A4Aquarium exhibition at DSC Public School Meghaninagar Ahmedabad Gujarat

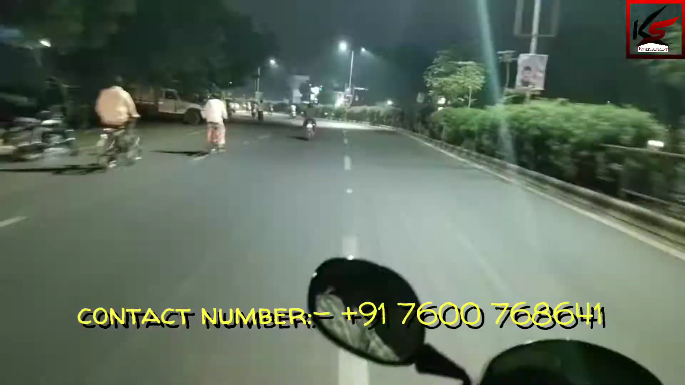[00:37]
Right now we are on the way of DSC Public School